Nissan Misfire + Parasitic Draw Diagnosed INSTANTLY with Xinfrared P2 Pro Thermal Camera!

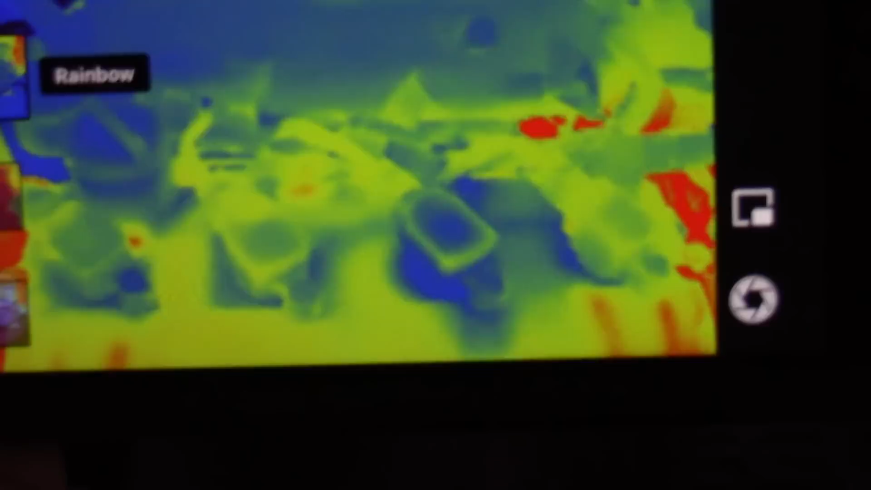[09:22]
and we can see the third ignition coil is absolutely cool
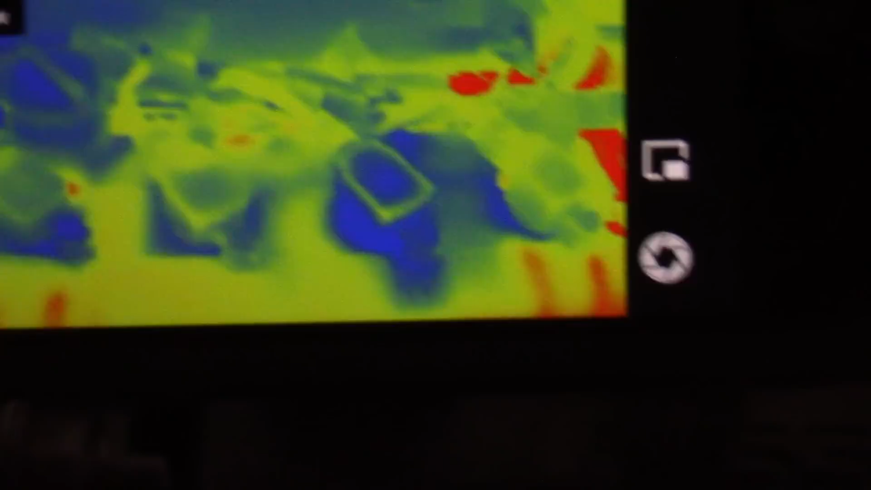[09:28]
the other ones we are showing some warmth
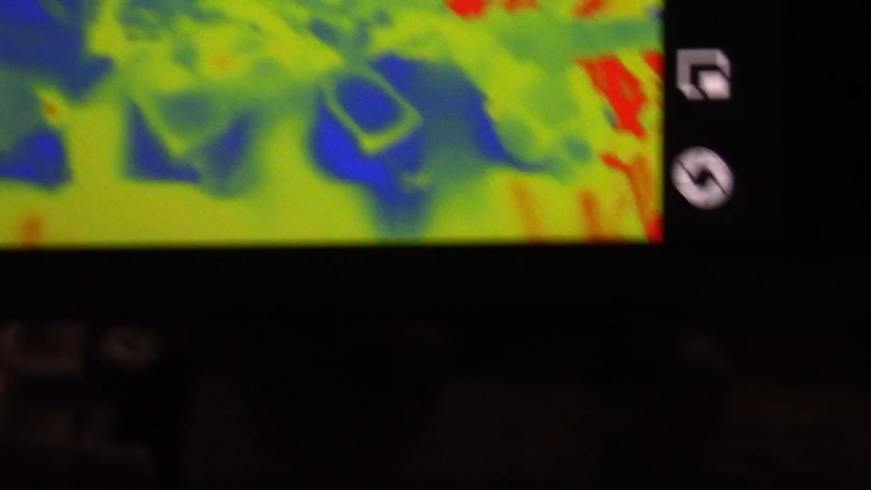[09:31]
through them we can tell this is absolutely an ignition problem we either have
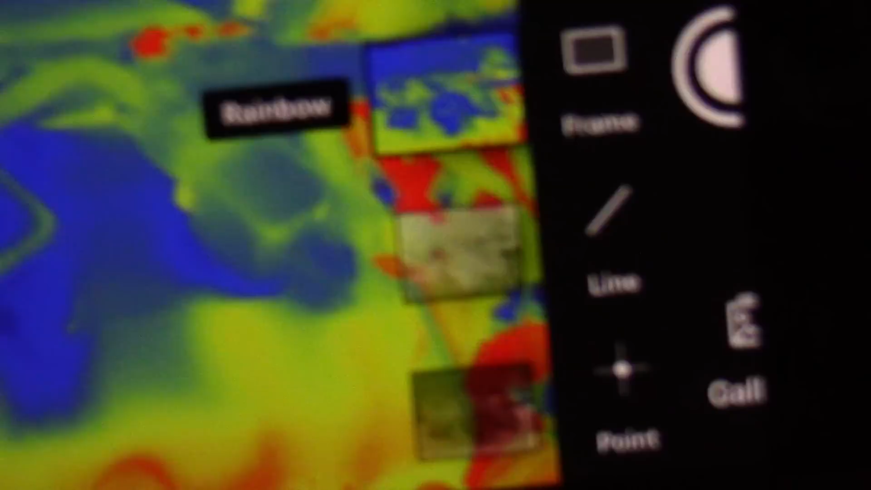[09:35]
a bad coil or we are not getting the proper power grounder signal to that coil so
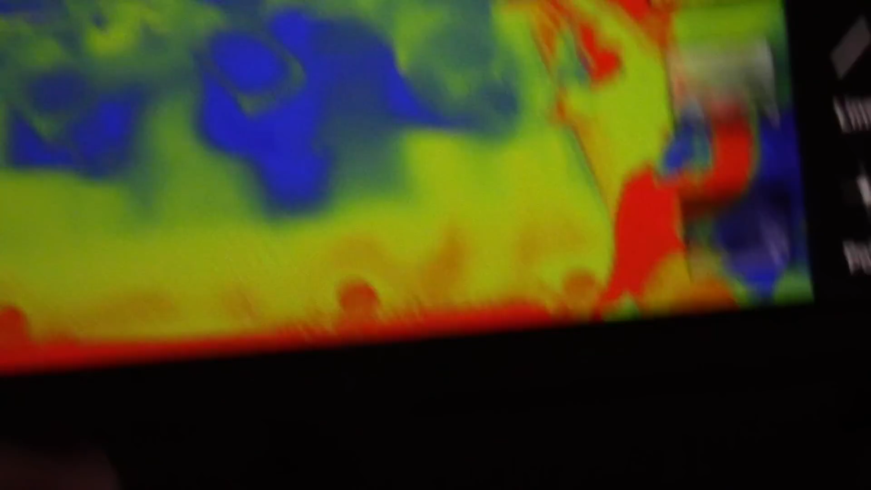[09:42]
we know right where to look we don't have to do compression tests we don't have to test
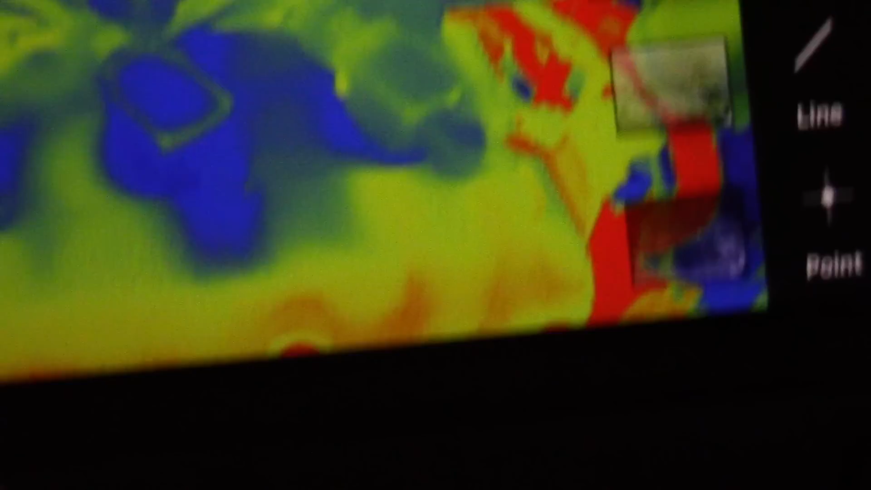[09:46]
fuel this is an ignition problem we can see it
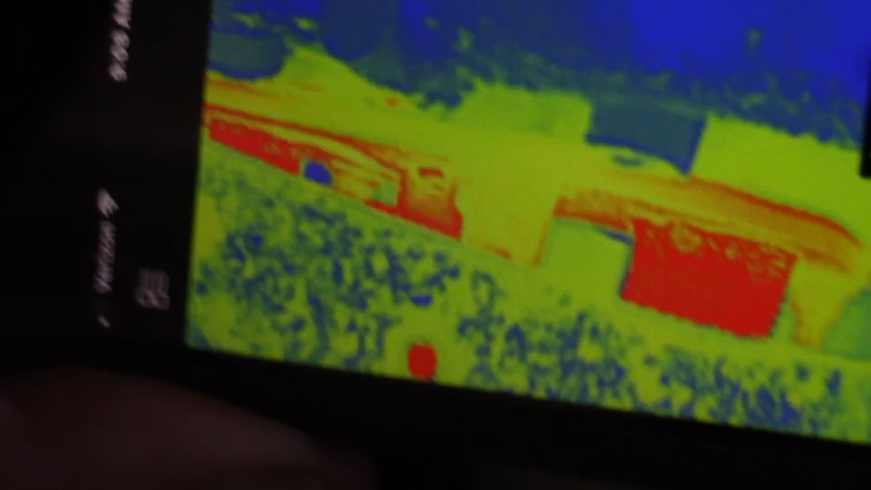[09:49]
another indication though it's pretty slight is if we look here we're looking at an
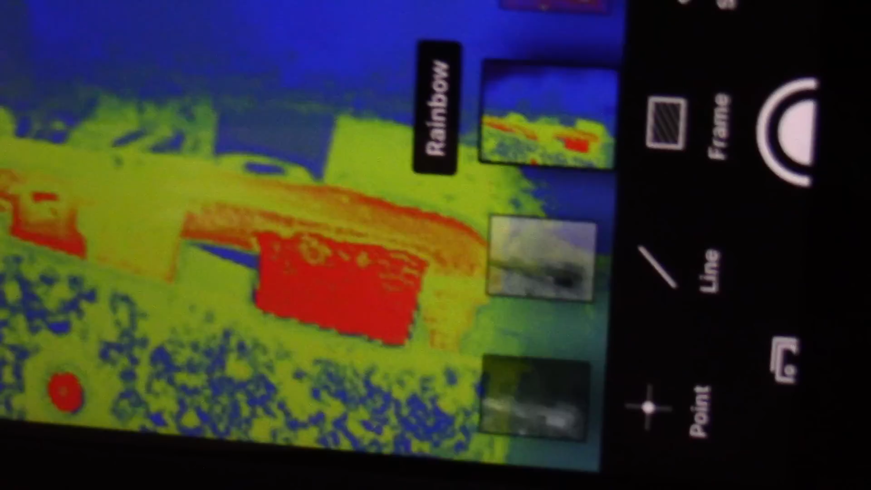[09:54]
exhaust manifold runner right there and we see how red that is if we look at the number three right
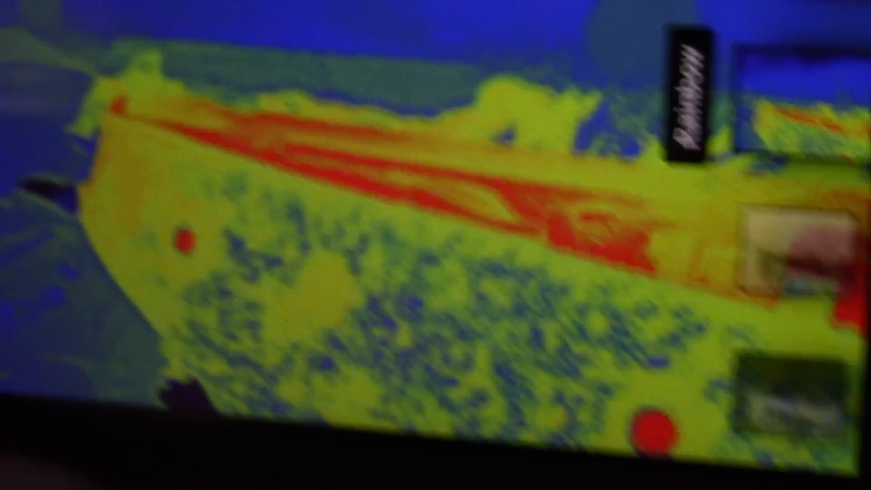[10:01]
there you see it's actually not nearly as red we got
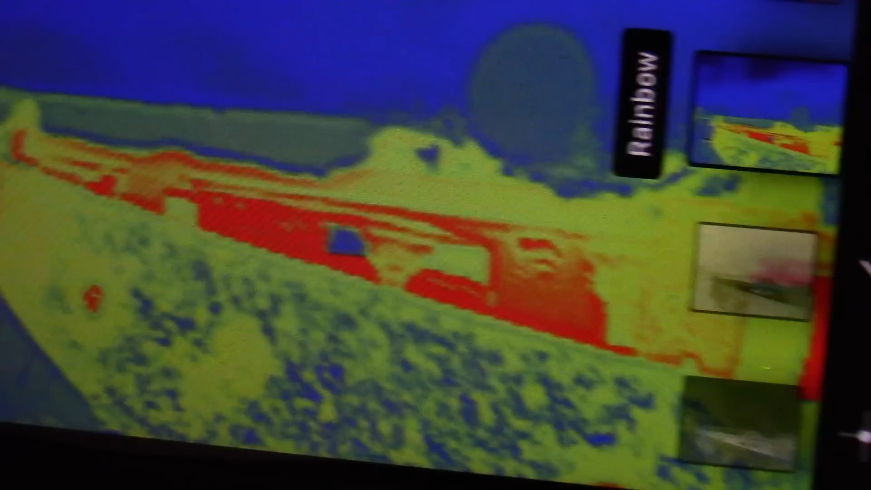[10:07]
a little yellow over it we look at the other ones back here those are red but we see a cooler exhaust
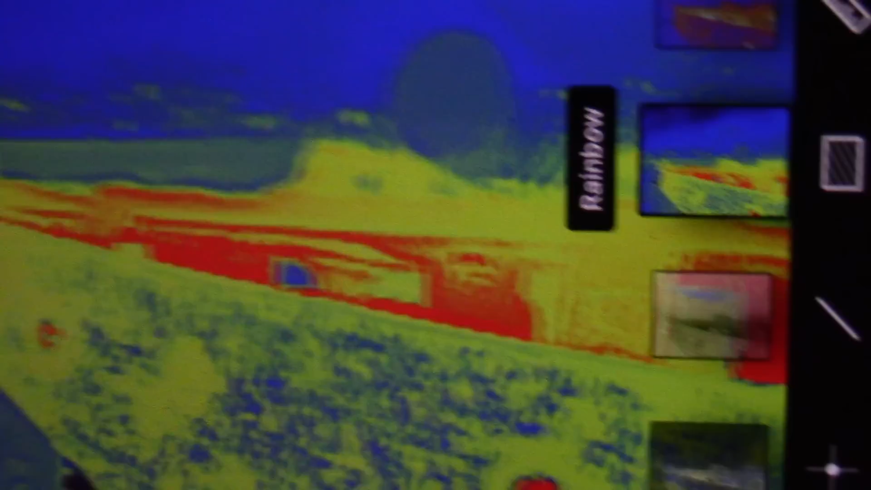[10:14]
manifold runner right there that indicates a lack of combustion because of course we've got a lot cooler exhaust coming out there without the combustion gases igniting
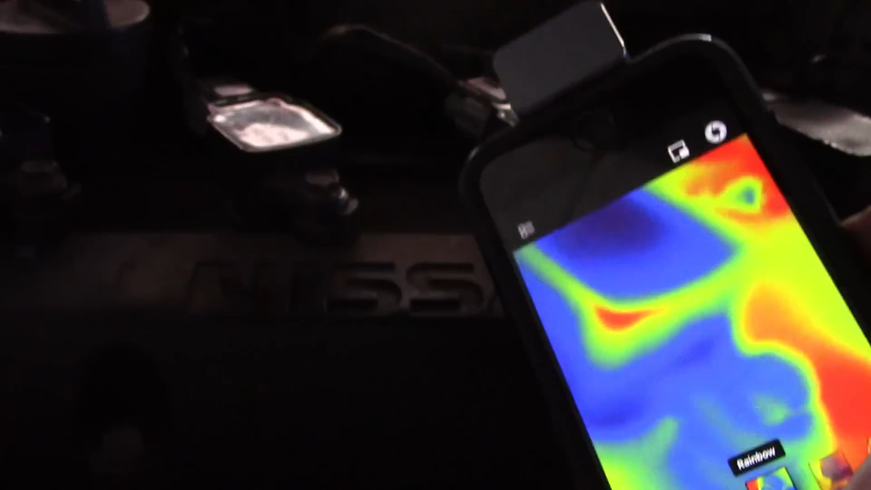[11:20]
all right if we look at our macro lens here we can see this heat signature around this good coil here with the red spot this does lower your sensitivity a bit so
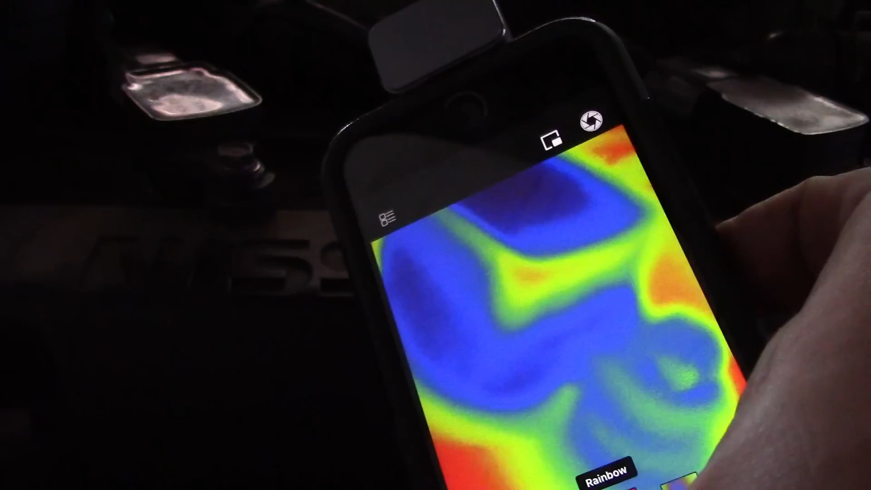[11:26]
it's going to be different but we see that now let's go over to our bad coil if we
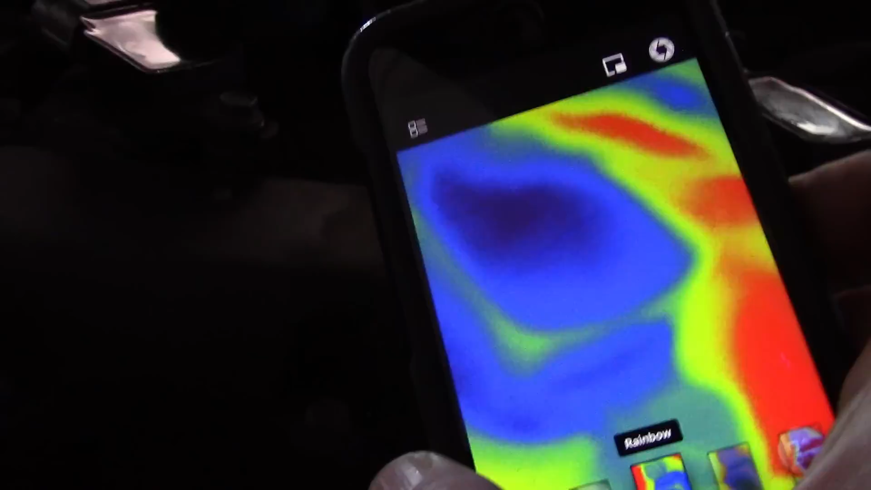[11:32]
look at our bad coil yeah i'm going to say we don't have evidence of any electrical current through that coil at all so not
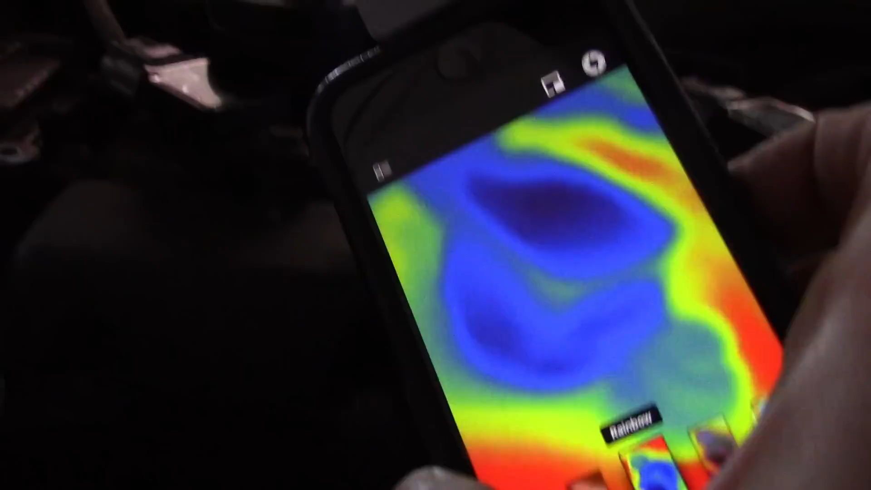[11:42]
like a shorted coil or something like that there there really is nothing i would imagine that all we're
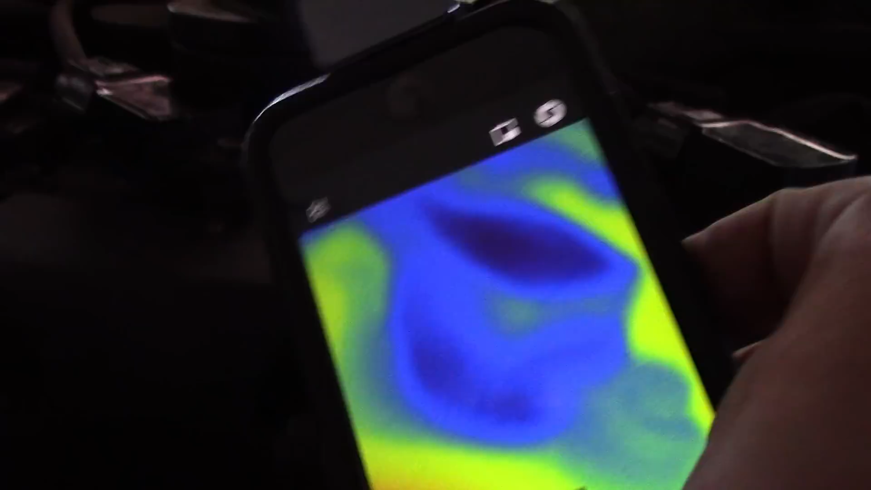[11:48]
seeing if anything is going to be heat from the engine coming off but it doesn't look like we've even got any current